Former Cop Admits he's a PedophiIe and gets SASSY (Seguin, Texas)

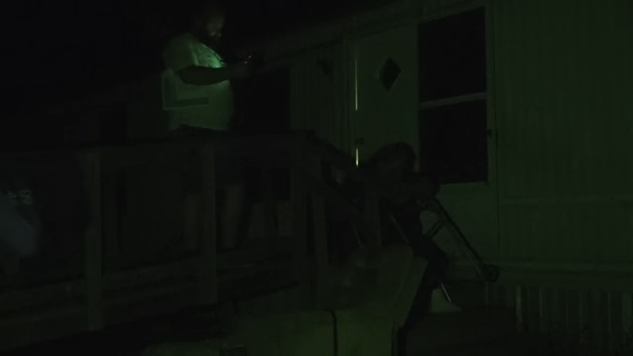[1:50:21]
There he is. God, there's like no street lights. What the f?